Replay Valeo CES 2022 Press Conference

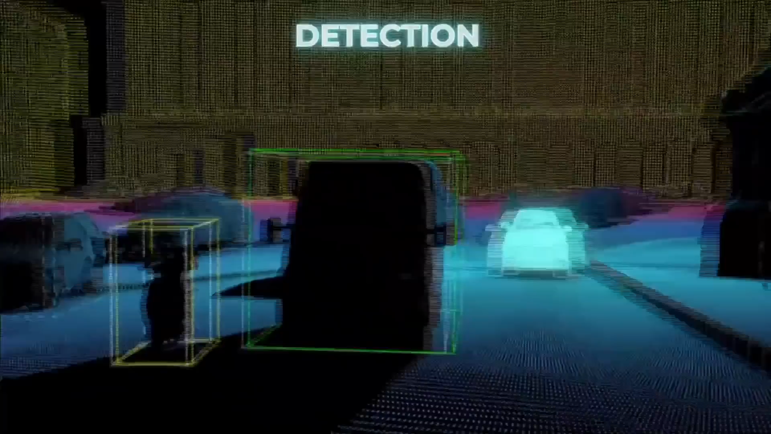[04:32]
even where there's no longer in your line of sight.